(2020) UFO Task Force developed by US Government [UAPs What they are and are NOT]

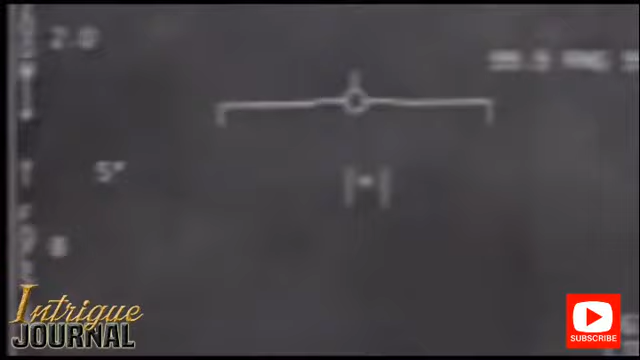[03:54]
and it's moving around, left, right, forward, back. The radar immediately starts getting jammed.
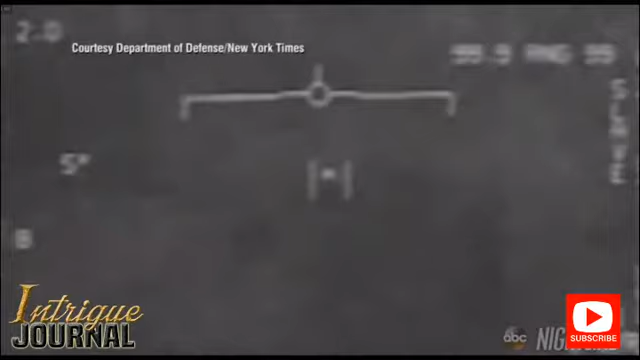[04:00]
All of a sudden, it takes off.
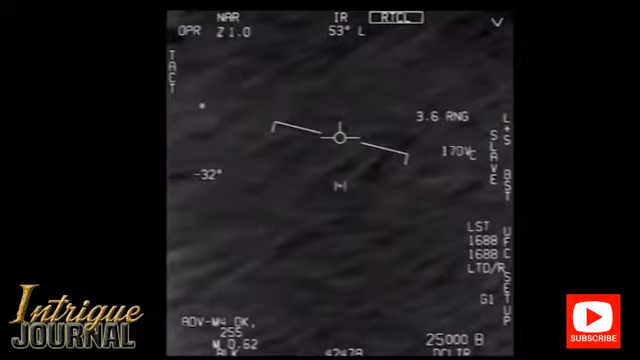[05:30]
Oh, I got it. Woo-hoo. Roger. What's going on, Nick? Can you box moving target? No, I took an auto-trag. Oh, okay. Oh, my gosh, dude. Wow, look at the NASA, man. Look at the fly. There's a whole fleet of them. Look on the NASA.
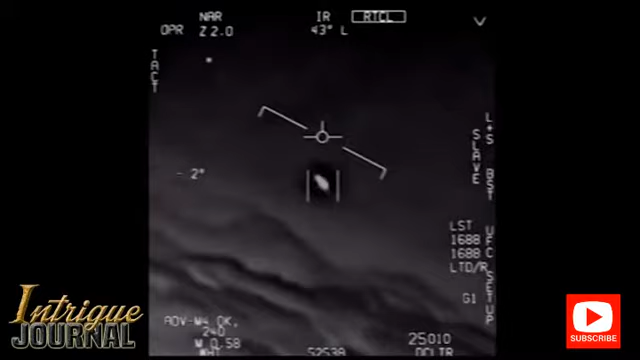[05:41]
Oh, my gosh. Look at that thing, dude. That's not an LNS, though, is it? Look at that thing.